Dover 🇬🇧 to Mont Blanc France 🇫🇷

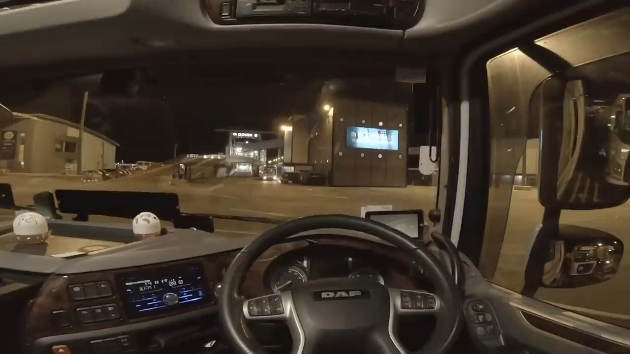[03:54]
I think the first ones are already loading here. So
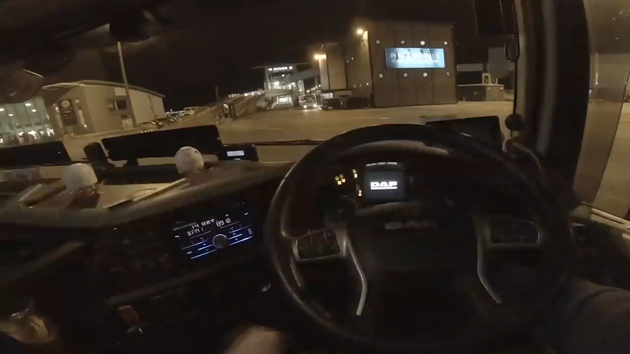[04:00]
I get my I get in preparation. There goes Georgie Transport Air Cargo Services. There's only about 10 or 12 trucks, but it's three times as many as there were the last couple of times it was on. So
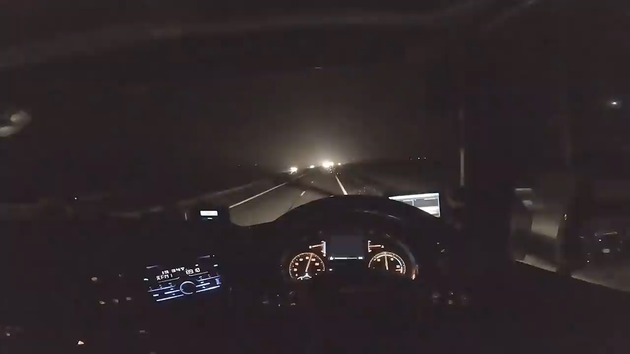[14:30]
something going on here now on the far side of the road, I hope. Lots of orange flashing lights and a blue flashing light. I'd say it's, hopefully it's just a breakdown. Oh, it's an accident. Oh my God, there's about three or four cars involved in that. You'd wonder how in the name of God they managed that, wouldn't you? And an empty motorway.